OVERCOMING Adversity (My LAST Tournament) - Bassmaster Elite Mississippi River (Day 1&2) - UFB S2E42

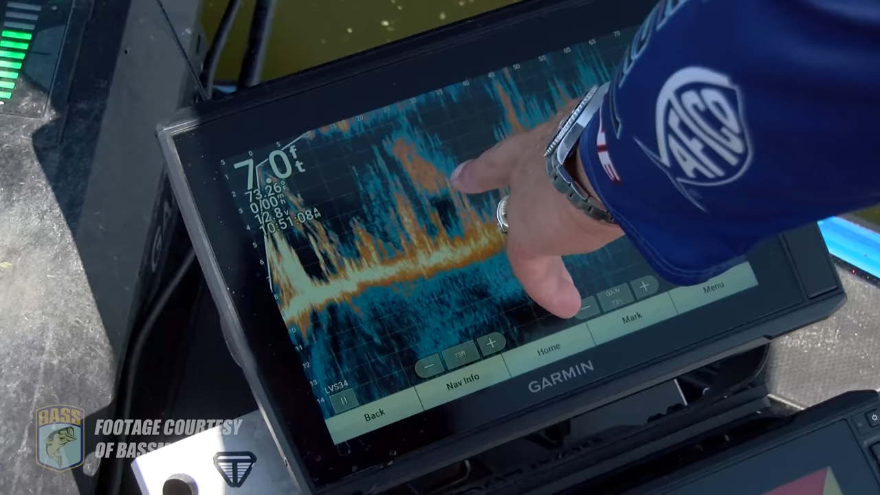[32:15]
That's the shed. Right there. That whole big thing is shad.
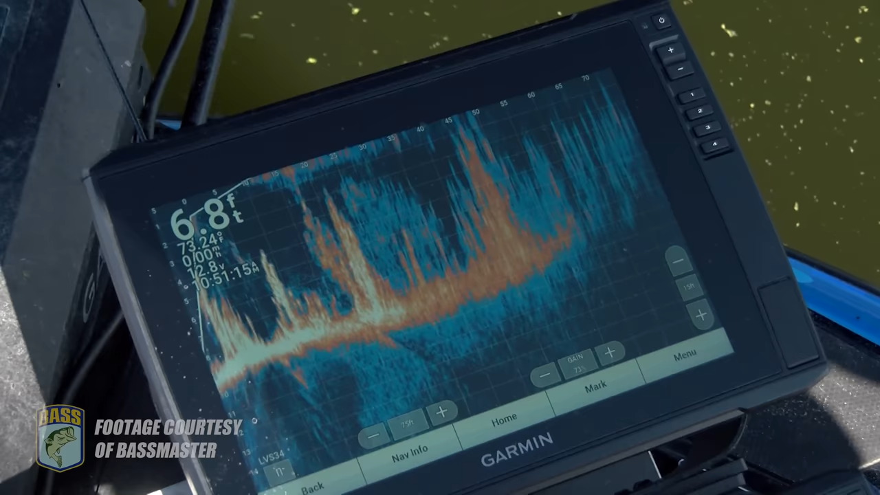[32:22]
On screen: depth 6.8 ft
You can physically see them too.